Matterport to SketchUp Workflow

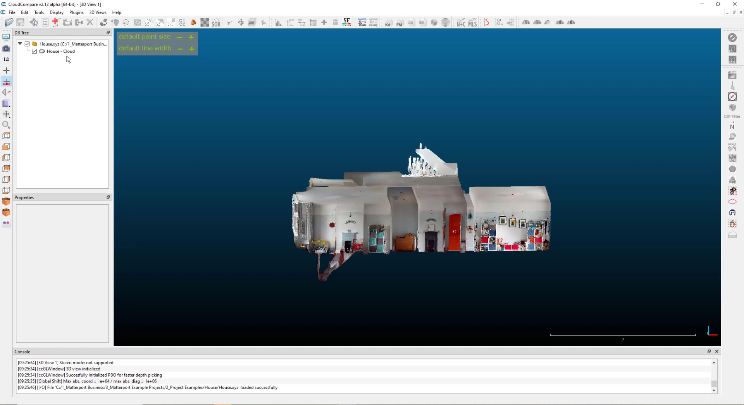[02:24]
And when you go to file save,
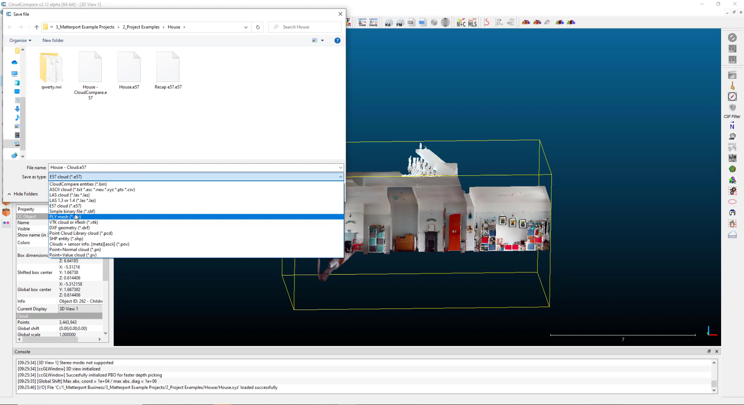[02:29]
you've got all these options down at the bottom to create that E57 file very quickly, very easily and very efficiently. Moving back to SketchUp now, I'm actually going to use the one that I converted using Cloud Compare.
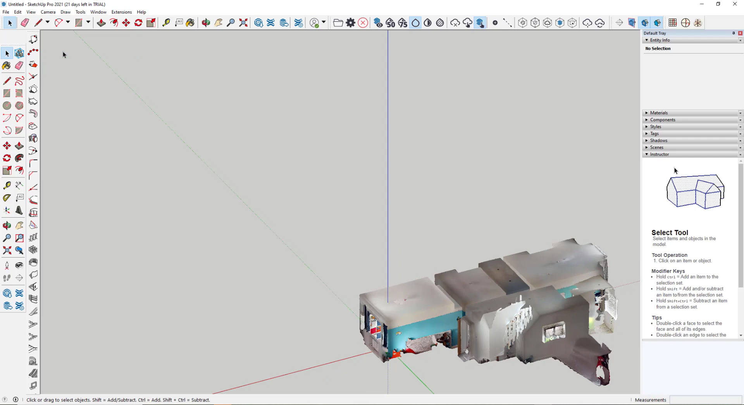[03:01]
turn off perspective and go to a standard top view to look at this. Now, I want your orientation to be slightly different. So to move your point cloud around in SketchUp, use the Scan Essentials dialog box here. To move, you simply select this option here, pick it up and move it across. And then to rotate it, you click on the rotation tool,
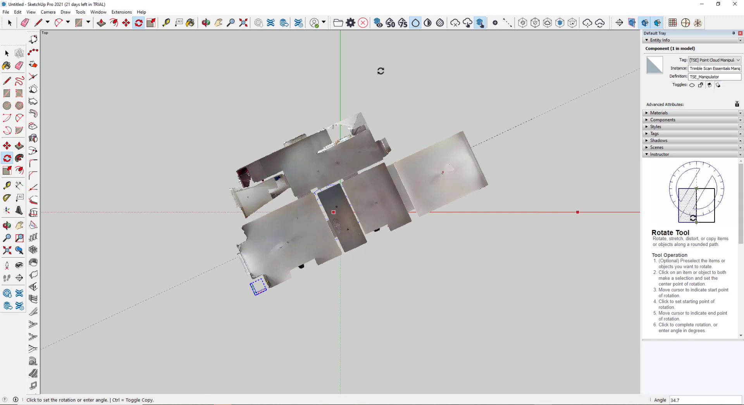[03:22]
you enter an axis first and then simply rotate it back to that same axis to give you the orientation that you desire. So there's several options for converting this into CAD geometry in SketchUp. So I'm going to go through three options. The first and simplest option in here is to use the
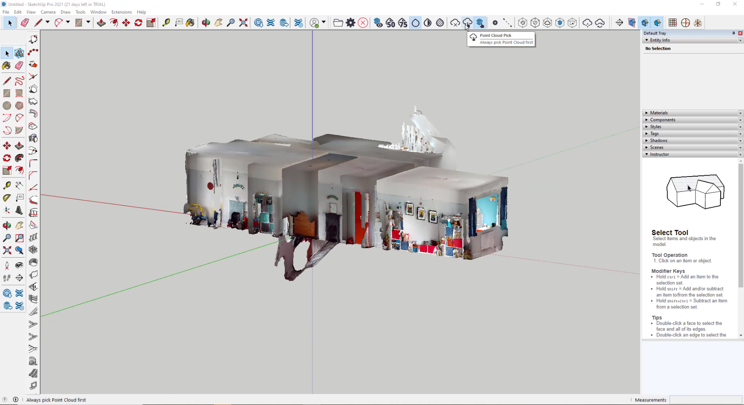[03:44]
rectangle tools and the push pull tools within SketchUp itself. So I'm just going to enable this option here where we can snap to the point cloud or to the SketchUp options. Snap into the point cloud, I can take a standard rectangle tool and I'm just going to draw a small rectangle on this wall area here.
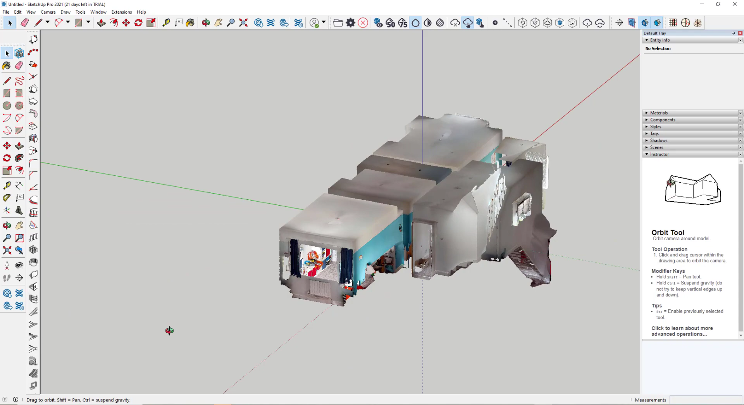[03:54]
Quick rotation to see that I've got an alignment. Zoom in a little bit and then I'm going to change the options to a SketchUp pick. So I'll pick SketchUp options over everything else and then just using the manipulation move tool here.
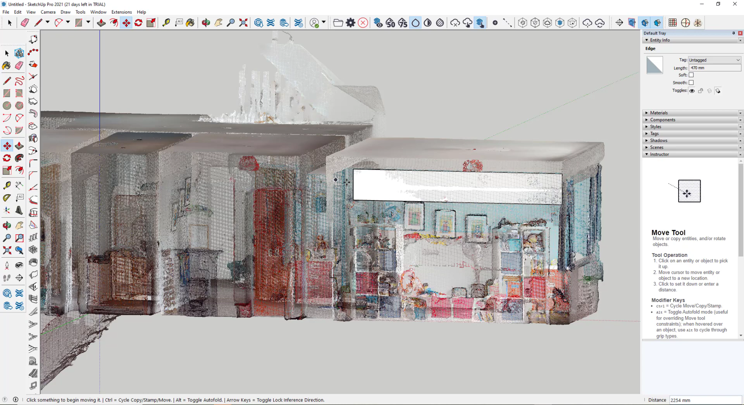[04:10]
Pick up on the edge, lock it to an axis and just stretch this rectangle out so it fits the shape that I'm actually looking to trace. And again, these are just standard tools within SketchUp for working with any different objects.
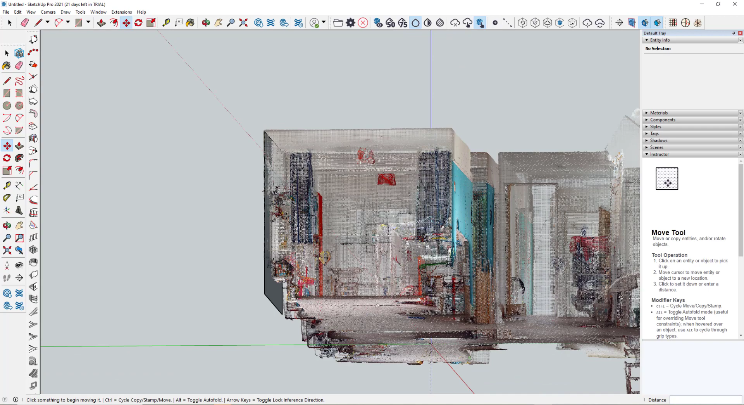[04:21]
So for the purposes of this, that's good enough. So again, I've got the option here to now extrude
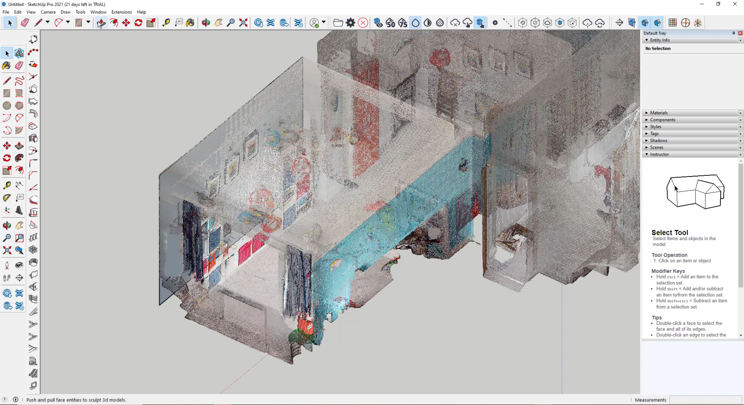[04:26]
this or push pull using the tool up here. And I can push that out, pull it out to the edge here.
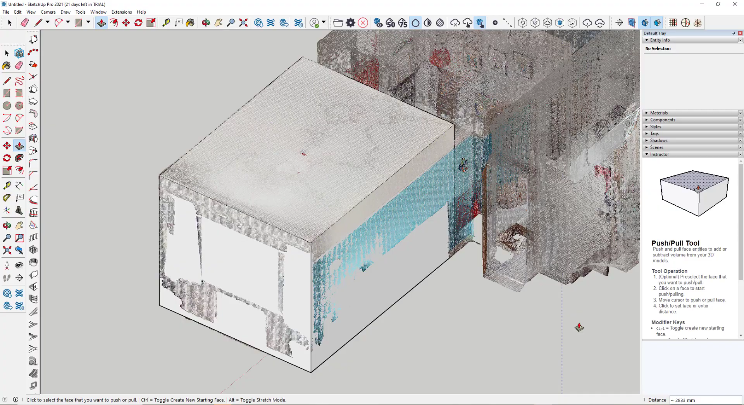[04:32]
Quite quickly, if I use the options up here to turn down the density of the point cloud, you can see I've got a solid block.
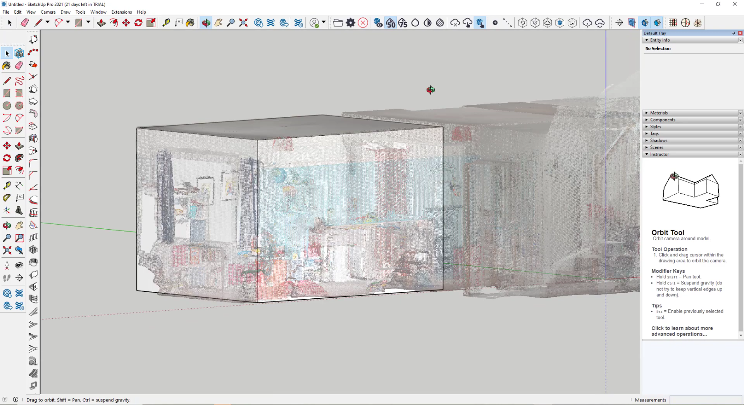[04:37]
Now, there are several ways we can now work with this. The quickest way I generally use is just to pick the top elements on the edge here. And what I want to do is generate the wall structure. So I'm just going to use the offset tool, pick on one edge, pull it out, type in 150 mil on my keyboard.
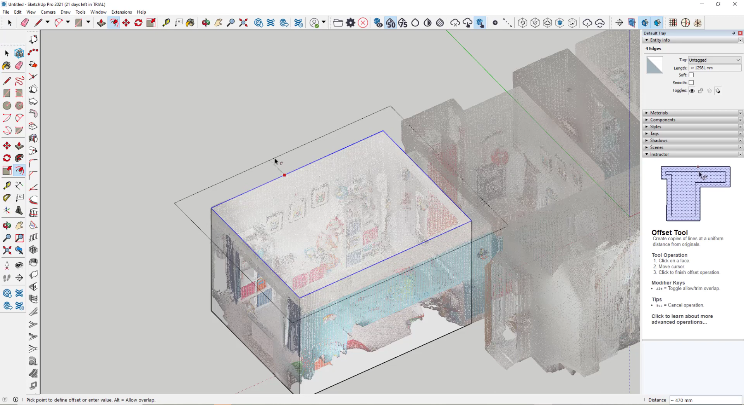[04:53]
That gives me my wall. I can then go to my push pull tool and pull that down. Just rotate down a little bit so I can see the bottom.
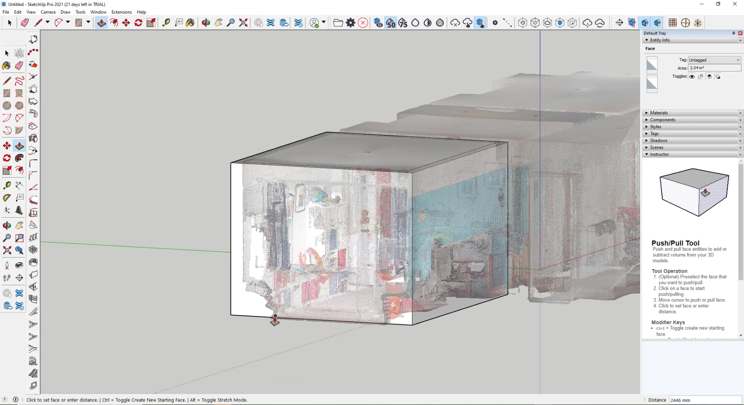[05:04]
And then in here, we've very quickly got our walls. And then we could just delete this section in here to show us our walls in there. So very quick, very easy to generate a block that represents part of the building.
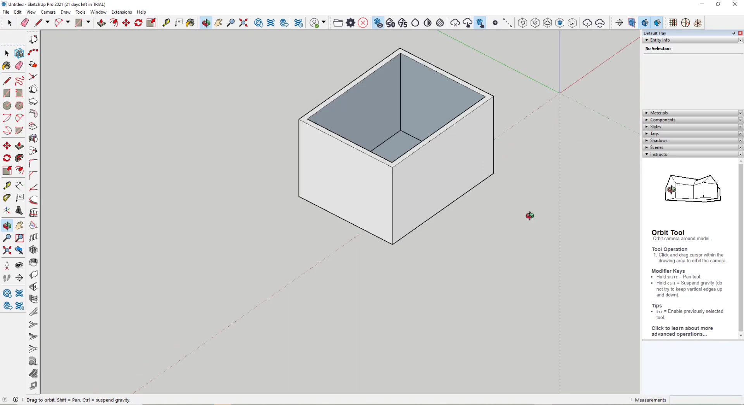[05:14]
And then I could just go around and start to model all the different spaces in this particular building. So that's option one. Very quick, very easy to do. We'll just now delete this part of the model and we'll move on to option two.
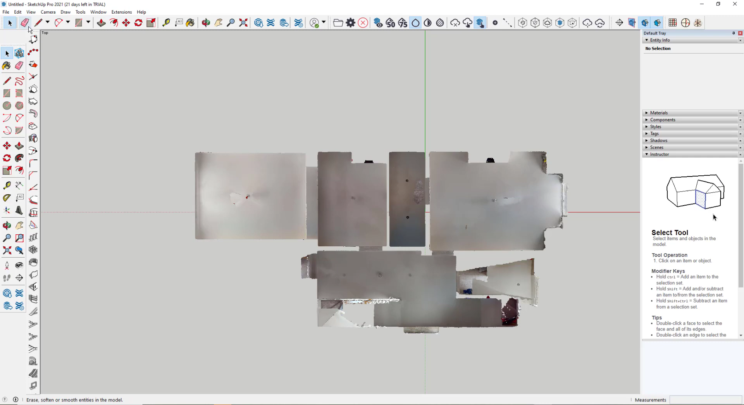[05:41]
Now option two is to trace around in a plan view again, but this time using the line tool. So if I look at this from the top again, move it over to a location I'm happy with. Now, if I start drafting here, I don't know whether I'm picking on the top corner because I'm looking at the top view or the bottom corner. So this is where the working plane comes into play.
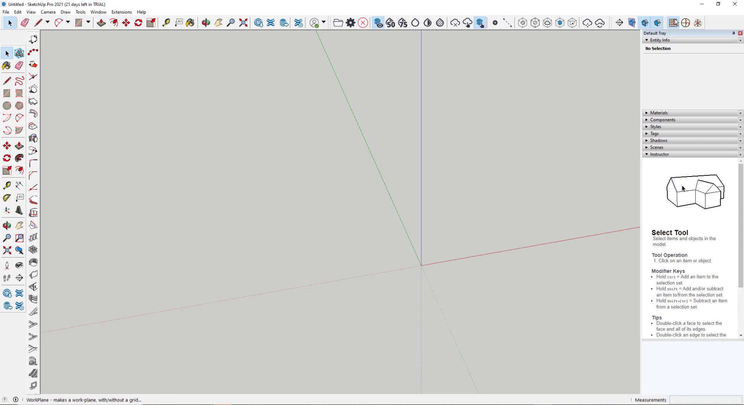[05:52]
If I just hide the point cloud for now, I'm just going to set a working plane across two axes. And there's my working plane.
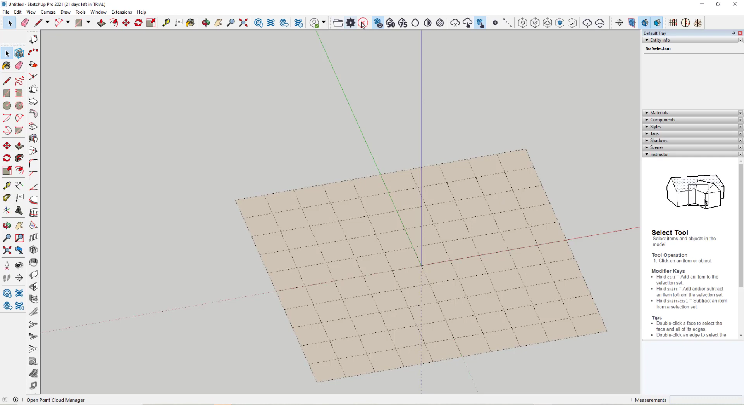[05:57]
I can then turn back on my point cloud. Look at it from the top.
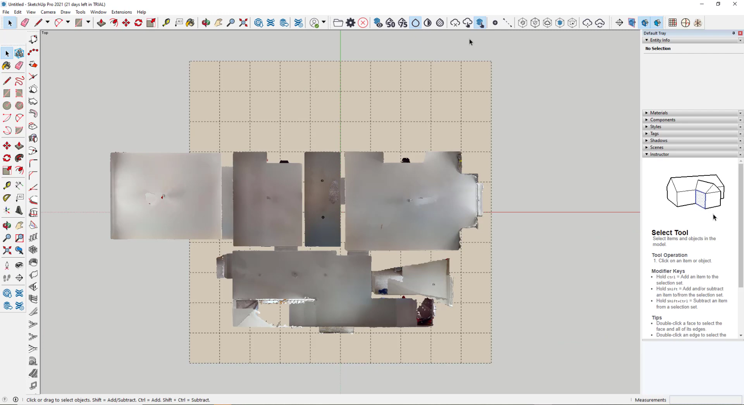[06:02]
Now what we want to do is turn off the snap into the SketchUp items and to the point cloud. I'm just going to disable all snaps. I double click on the working plane to activate it. Using the line tool now, I'm just going to quickly trace around this edge. I'm not going to be too particular for the purposes of this video. If you want it more accurate, you can spend more time doing it. Like I say, it just gives you an impression of how quickly we can convert this particular point cloud into a model just by tracing around with the line tool.
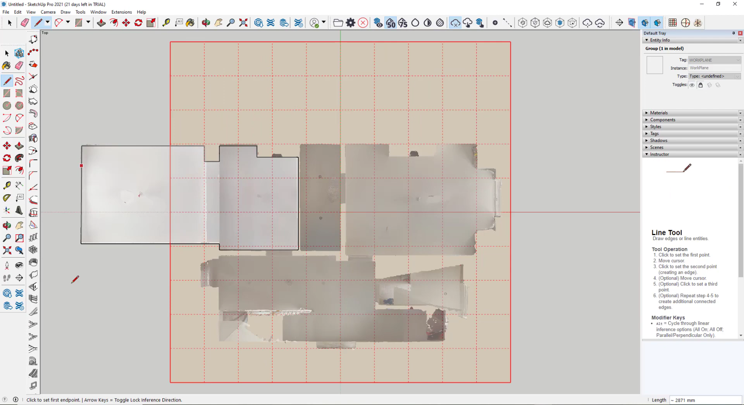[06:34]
So when we get to the end, we just hover over the point we started, double click, and that will give us our surface. If we rotate around, you see we've now got a surface locked to our working plane that outlines the shape of our walls.